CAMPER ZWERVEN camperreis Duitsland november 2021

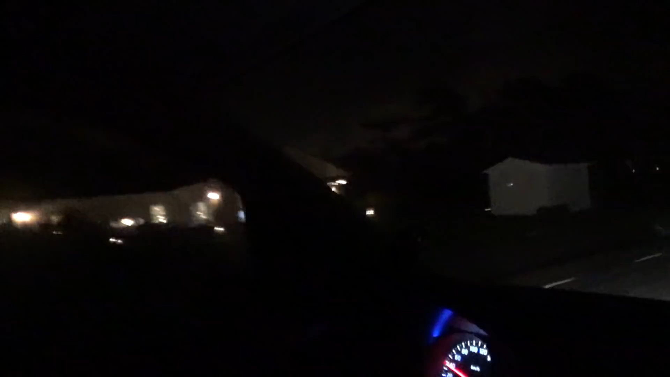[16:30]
Ja, we gaan niet bij die mensen op bezoek. Ik denk dat ze zich redelijk vergist. Ik heb geen camperplaatsbordje gezien. Nou, kijk even naar die bordjes daar. Hier komt iets. Hutbannenvereniging. Hier ga je weer 70. Nee, ik denk dat we er redelijk voorbij zijn.
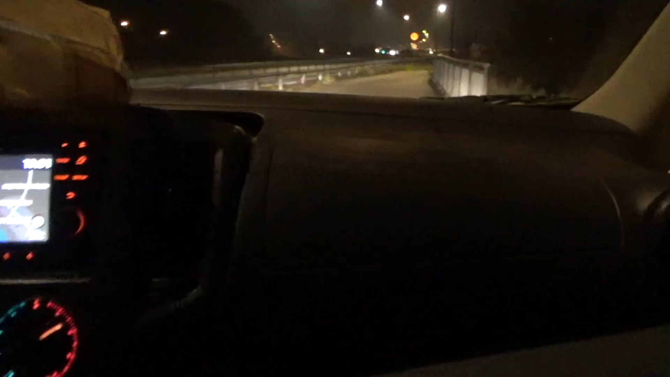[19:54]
Het is wel een weggetje. Nee. Oh nee. Nee? Of wel? Maar je loopt wel door. Maar het is hem niet, want deze wijkt af. En komen we nou weer terecht? Het is wandelgebied. Oh, hier is ook een parkeerplaatsje. Aha, kijk nou. Rijden we nou per ongeluk naar iets leuks? Oh, dat is dat grafveldje. Of niet? Nee, dit is fietswandel. En hier is fietswandel. Maar rijden we op een fietspad.